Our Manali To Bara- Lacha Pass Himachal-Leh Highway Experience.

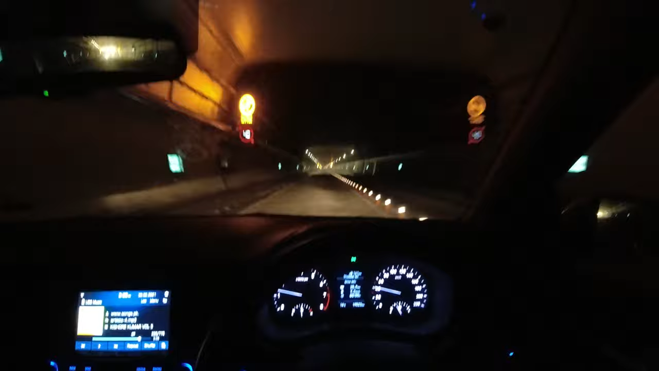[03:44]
एक तो सबसे सीधी दिख रही है, बिल्कुल स्ट्रेट स्ट्रेट अभी तक, बीच में है हालांकि मोड़ रही है लेकिन हमें स्ट्रेट सी दिख रही है।